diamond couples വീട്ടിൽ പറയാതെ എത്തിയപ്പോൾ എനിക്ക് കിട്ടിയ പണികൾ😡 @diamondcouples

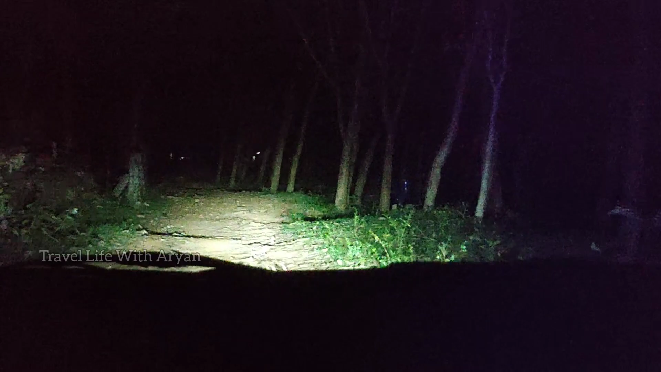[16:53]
രാത്രി ലൈറ്റ് ഒന്നും ഇല്ലാണ്ട് വന്നു കഴിഞ്ഞാൽ പെട്ടുപോയി പിടികിട്ടത്തില്ല. മലമ്പാമ്പിനെ കാണും ഈ വഴിയിലോ, ഇതിലേ കാണും.